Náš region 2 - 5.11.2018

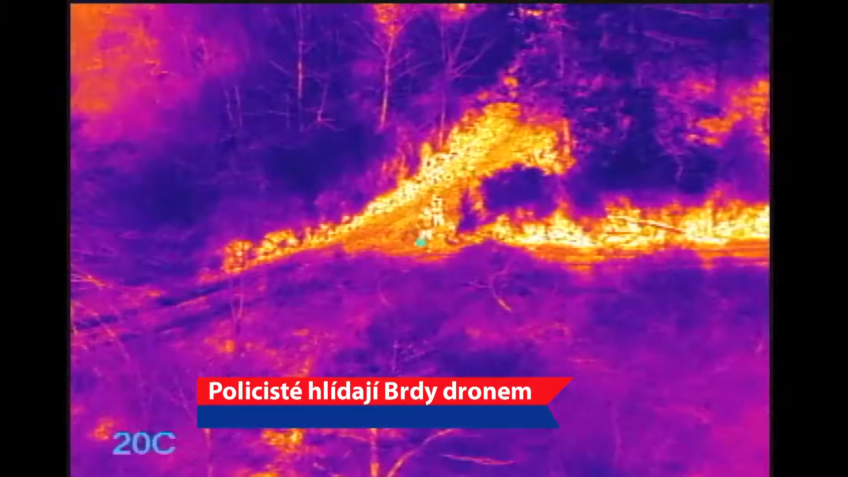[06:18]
Je tam termokamera TAU-2 s rozlišením 640x480.
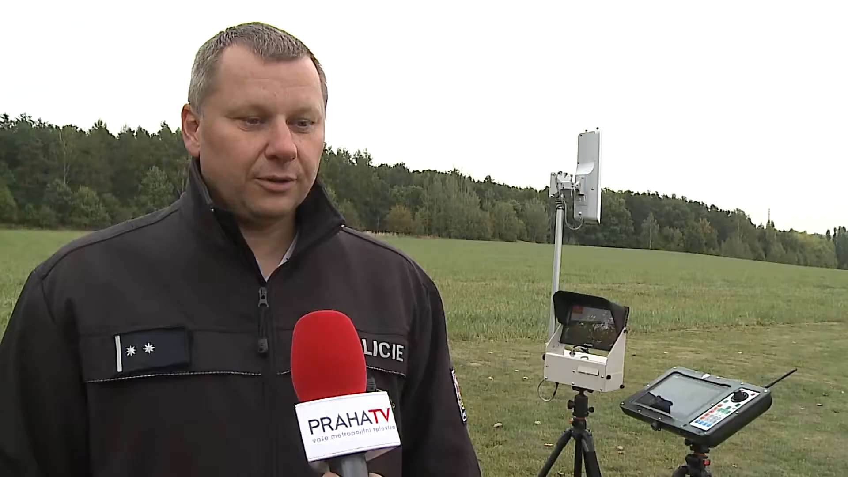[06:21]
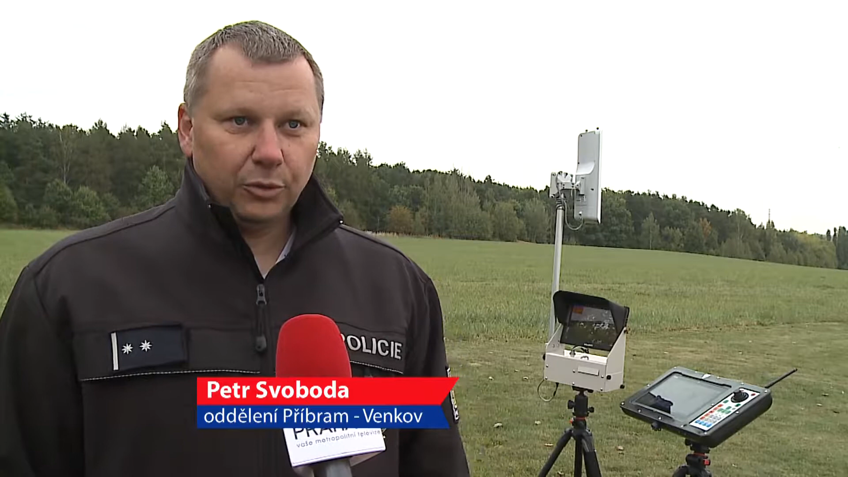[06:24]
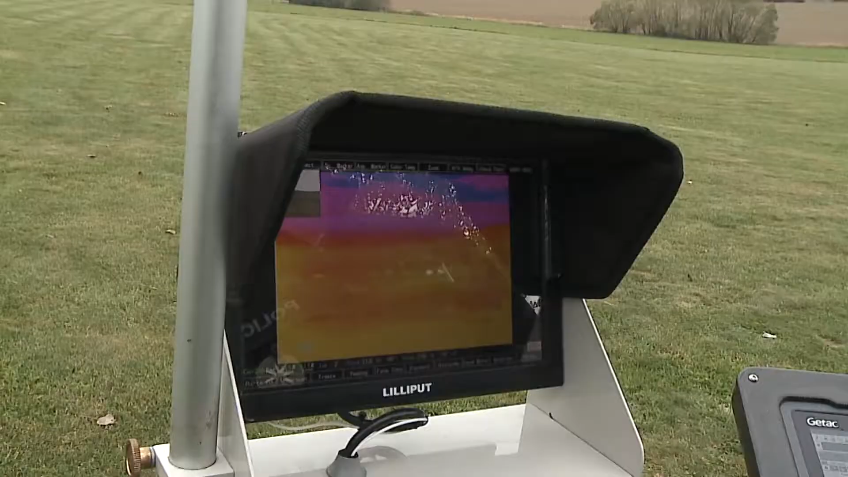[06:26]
Termokamera se mezi nimi má tepelný pole, to znamená, že používáme při pátrání nebo při nějakých činnostech,
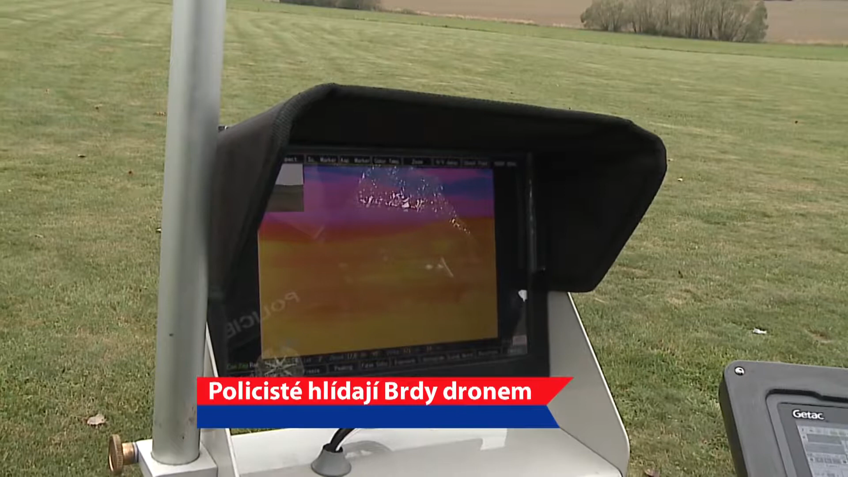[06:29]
kdy někdo hledáme v lese.